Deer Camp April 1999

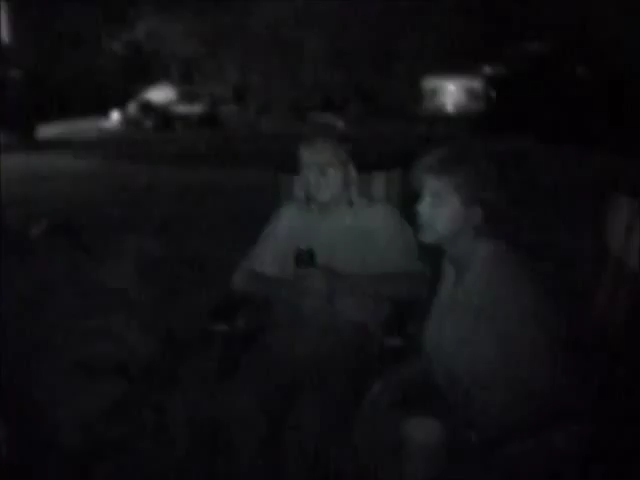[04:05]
Oh, this is good. It comes in black and white. It's not in color when it's in the night.
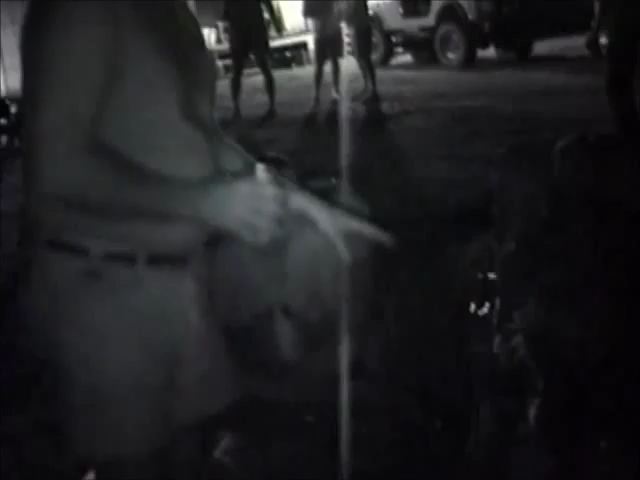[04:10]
Yeah. Yeah. But, she said, you're taking this one else? You can move, you can't see your hand in front of your face.
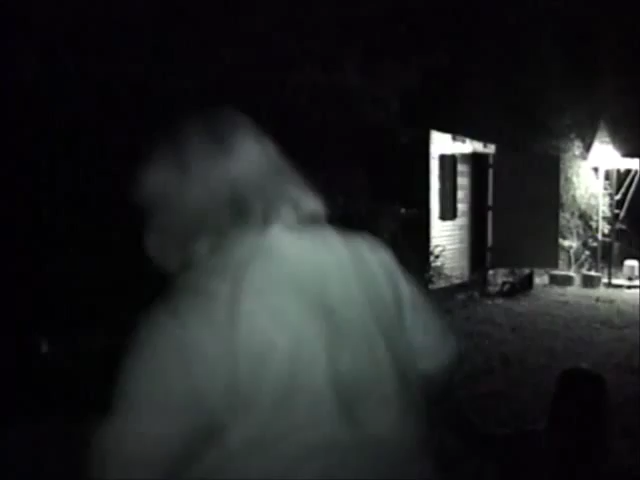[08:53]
On this side, it says 107. That means you've taken an hour and 7 minutes worth of video tonight. And what is this 48 minutes?
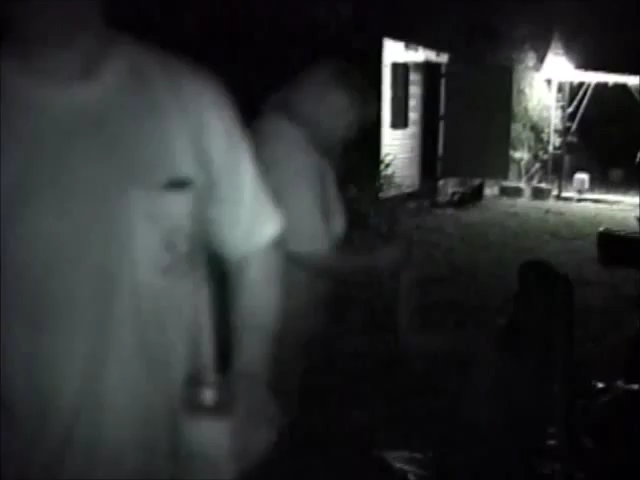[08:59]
You got 48 minutes left of battery time left. Wait.